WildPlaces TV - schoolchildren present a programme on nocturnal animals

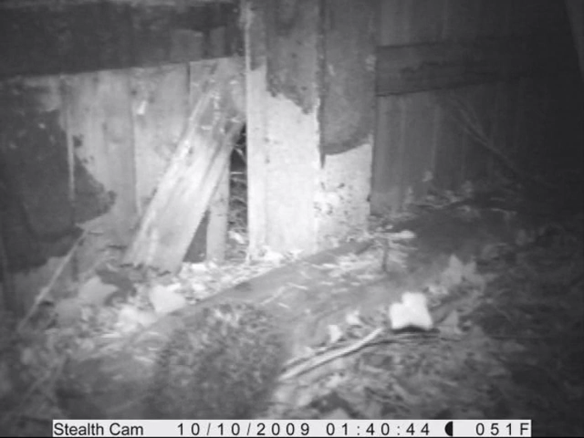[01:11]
The hedgehog is the UK's only spiny mammal. They have a coat with over 6,000 spines on their back. Hedgehogs live in woodland, farmland and evening your back garden. Hedgehogs are usually brought to about 25 centimetres long, with a bulky body weighing of about 1 kilogram. The tail is between 2 and 3 centimetres long. Well, how long do they live for? They live to about 5 to 6 years, depending on their physical wealth. They are omnivorous and eat beetles, slugs, snails and other insects. What do you mean by omnivorous?
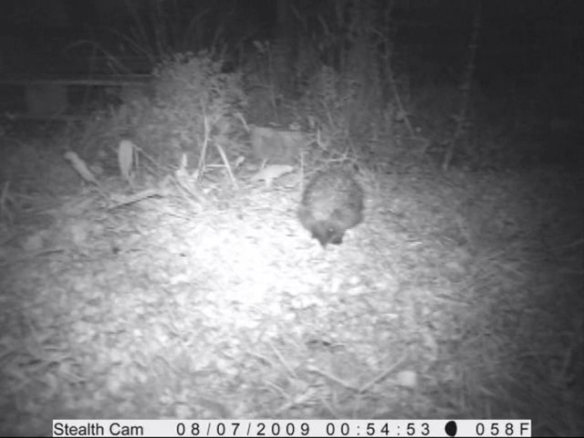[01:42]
It means they eat both meat and plants. Wow, Elle, that is something I surely did not know. Did you know that hedgehogs are usually brown? Yes, of course. I saw them the other night whilst walking through some grassland. Guess what? What? Whilst I was walking through some grassland, I saw a rabbit. I would have expected to see one there.
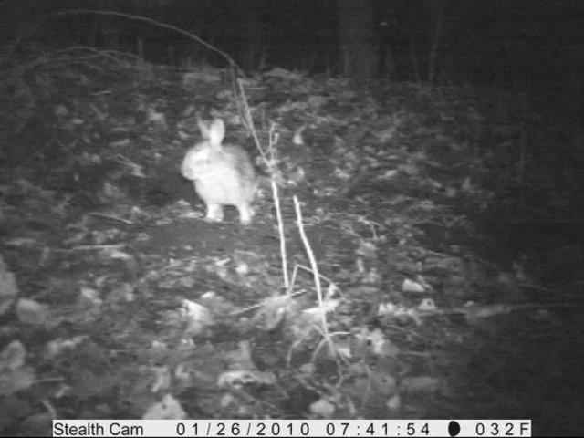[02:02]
Yes, and you could also see them in farmland and even your back garden. Wow, rabbits are vegetarians. Yes, and they really like carrots. Yes, I know. Rabbits grow to about 45 centimetres long. This is some lovely footage of rabbits we are looking at. Well, Elle, I suppose we both think alike about nature. Let's go and check out in our good friends, the badger family. Badgers live underground, burrows called sets.
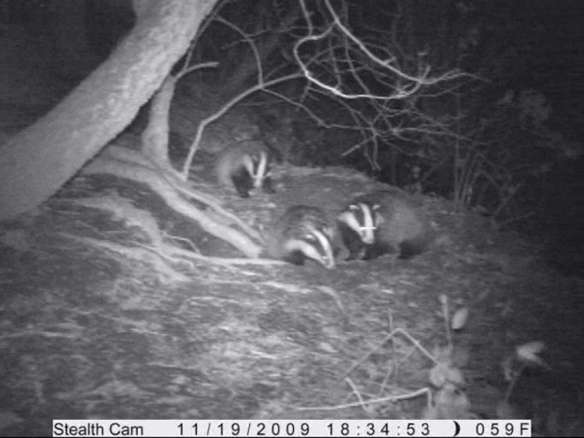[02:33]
Well, I suppose the badger could live underground because he is certainly built for digging. The name badger comes from the French word for sure, which means digger. Badgers have very stocky bodies, which means they are well built and strong. Shh, Saskia. They prefer to live in undisturbed woodland, but you can find them living in urban areas. I heard they are nocturnal. What does that mean? It means they mainly come out at night. So if you see one in the daytime, you are very surely looking.
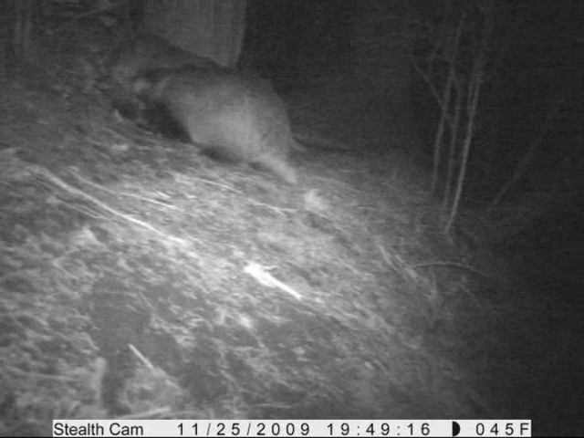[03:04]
They live in family groups called clans. That's so interesting. But what do they behave like? Badgers are one of our most shy and harmless animals. They are recognised by their two facial stripes. Badgers are our heaviest carnivore and weigh around 18 kilograms. Badgers grow to around 80 centimetres in length and have a short tailor of around 15 centimetres. What do badgers eat? Badgers are omnivorous, which as you know means they are both meat and plant. They also like a good scratch. And like most families, they squabble all the time too. Wow, Elle.
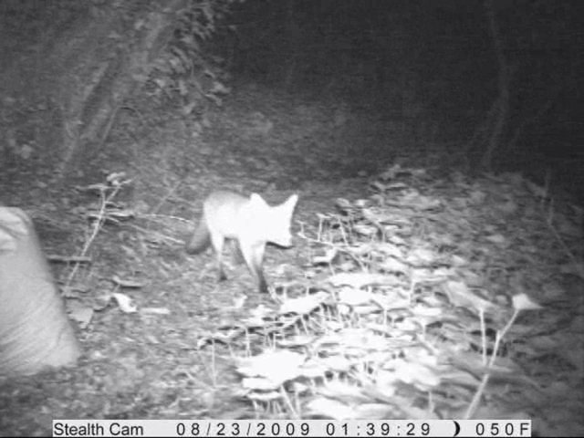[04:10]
A fox. Foxes are seen throughout the air and are creatures in the countryside. However, you can see them in cities, towns and maybe in your gardens. An adult fox is 70 centimetres long from its head to the tail. The bushy tail, also known as the brush, is around 40 centimetres long. They mostly eat rats, men, mice, bulls and moles. But in cities or towns, they scavenge your household scraps out of your waste bin.